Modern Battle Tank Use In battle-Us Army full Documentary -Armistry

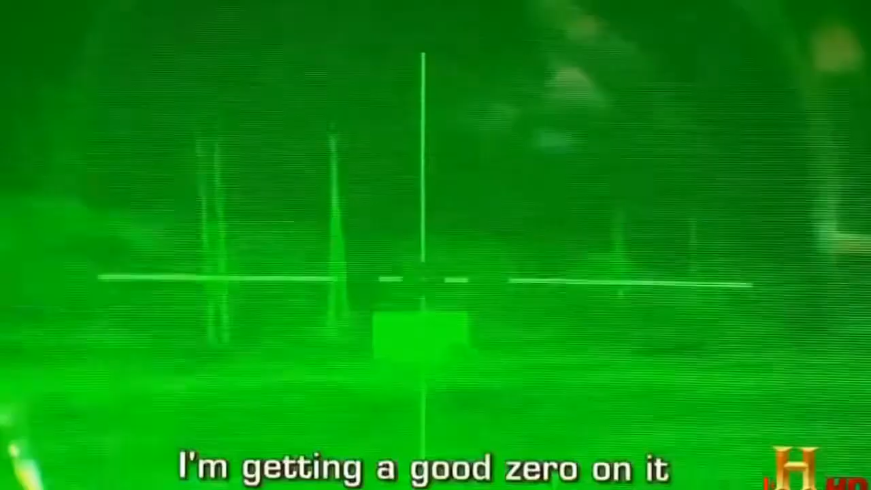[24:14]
Getting a good zero on it.
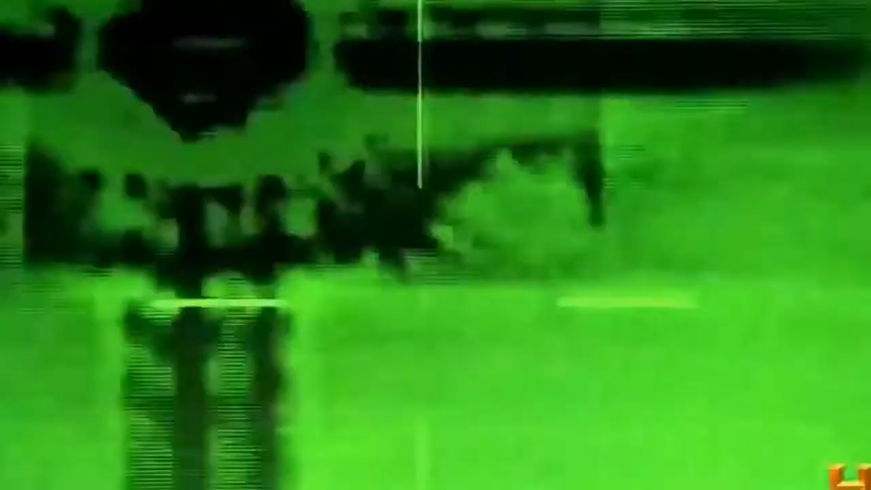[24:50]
And with digital zoom control, it is deadly accurate.
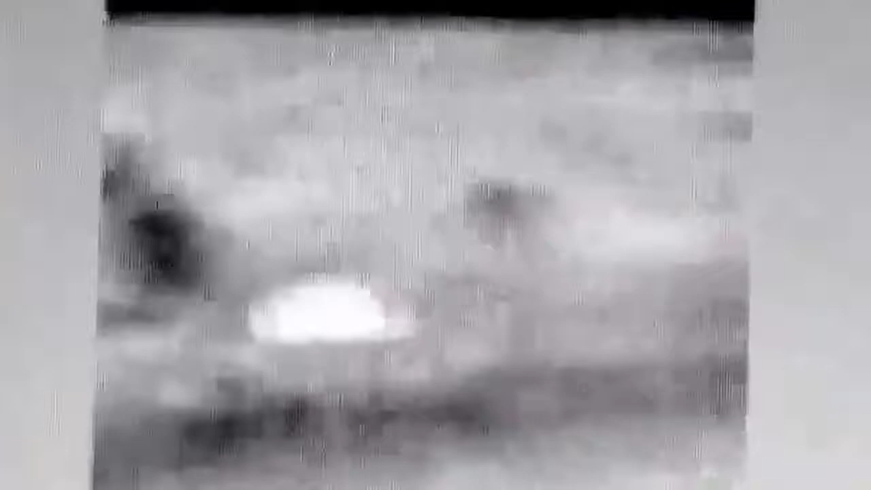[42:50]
This is what a thermal image looks like.
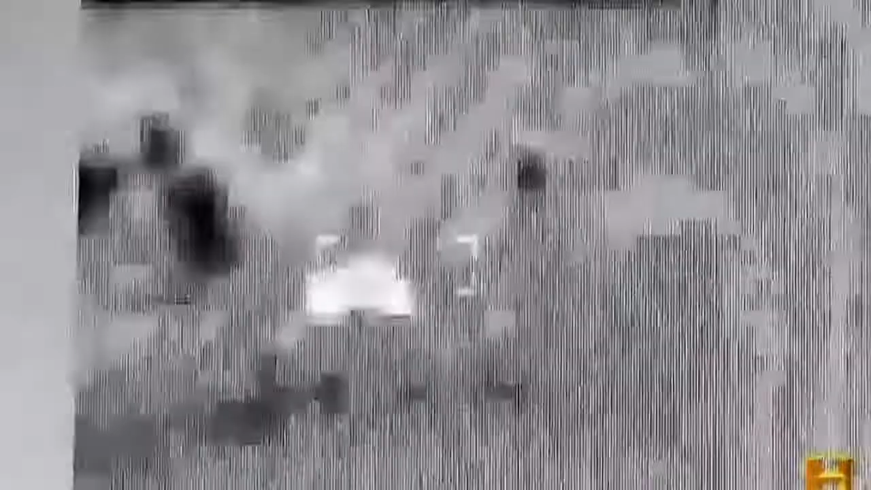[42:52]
Day or night, rain or shine.
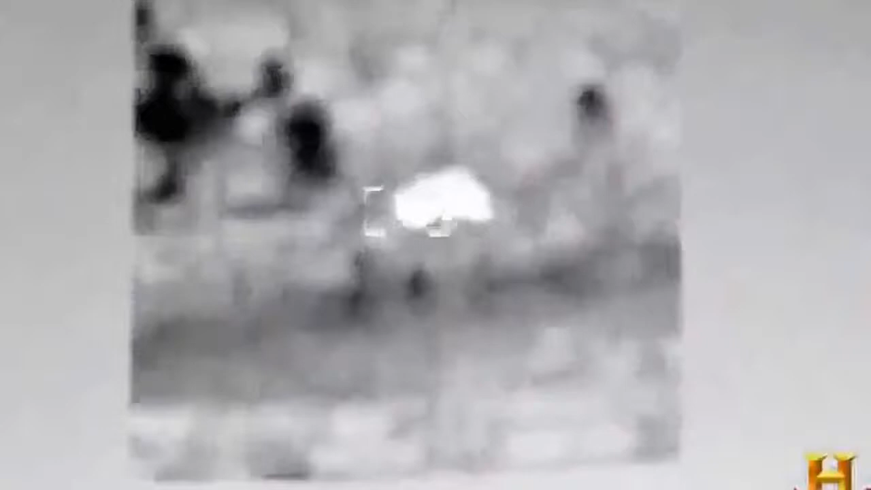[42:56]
I'm seeing the bad guy and lining him up. Okay, Gunny, we have a tank hull at 2,400 meters, and we're ready to bust it.